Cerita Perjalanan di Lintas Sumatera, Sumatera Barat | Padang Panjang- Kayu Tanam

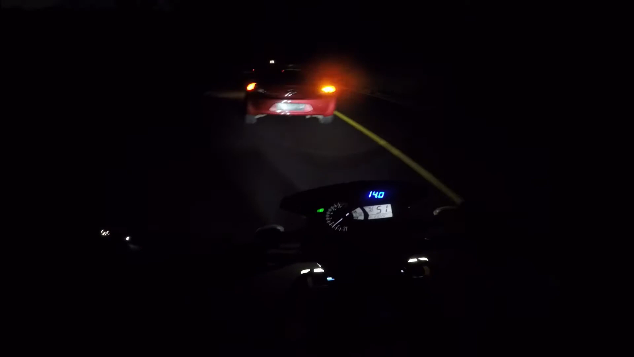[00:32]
sekitar jam 1 malam sampai setengah 7 pagi daerah ini sangatlah dingin guys terutama ini adalah kawasan Megamendung biasanya saking dingin ini bawaannya itu pengen pipis dan
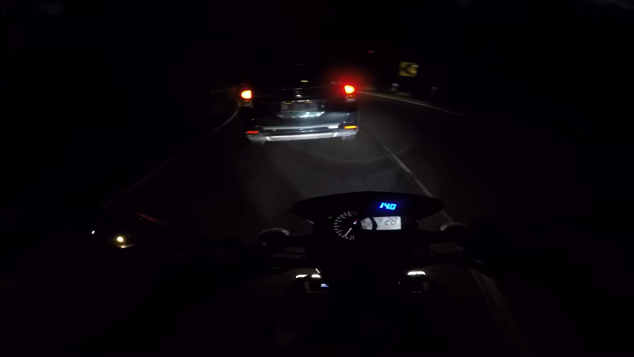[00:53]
udah nahan dari rumah sekitar 10 menit yang lalu nih tiap Senin pagi jalan ini pasti rame terutama di jam-jam setelah sholat subuh karena kebanyakan ada orang-orang baik itu pegawai swasta maupun pemerintahan yang bekerja di Kota Padang tapi di video kali ini trafiknya lebih rame dibanding minggu-minggu sebelumnya
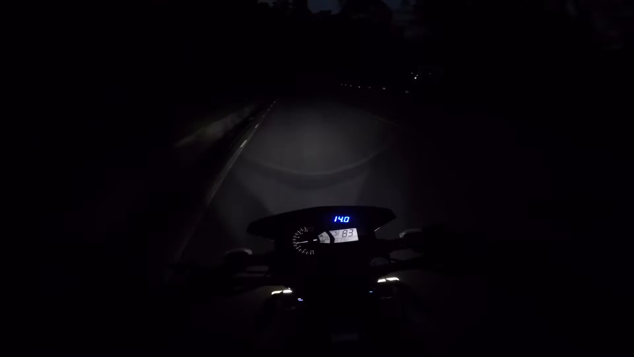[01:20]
saat ini kita sedang melintasi perbatasan Kota Padang Panjang dan kawasan Kabupaten Tanah Datar lebih tepatnya di Kenagarian Singgalang ciri khas perbatasan ini ada jembatan kembar
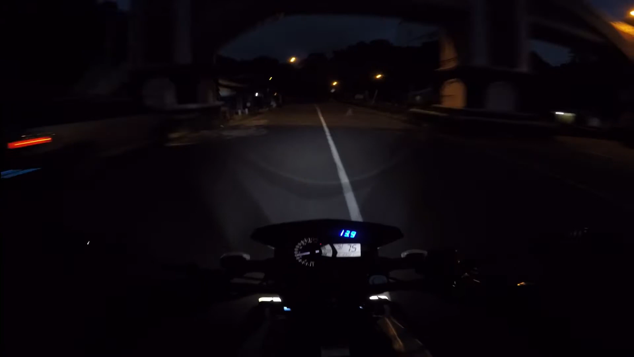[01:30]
yang diatasnya dilewati oleh jembatan kereta api pokoknya kalau kita lewat siang hari disini pasti pemandangannya epic banget mungkin ada teman-teman yang tinggal sekitar jembatan ini nonton video ini coba komen di bawah ya tidak jauh dari perbatasan tadi kita disambut dengan jalan yang berlika liku di bagian kiri ada jurang dan dibawahnya ada sungai yang airnya sangat deras dan bagian kanan jalan adalah tebing batu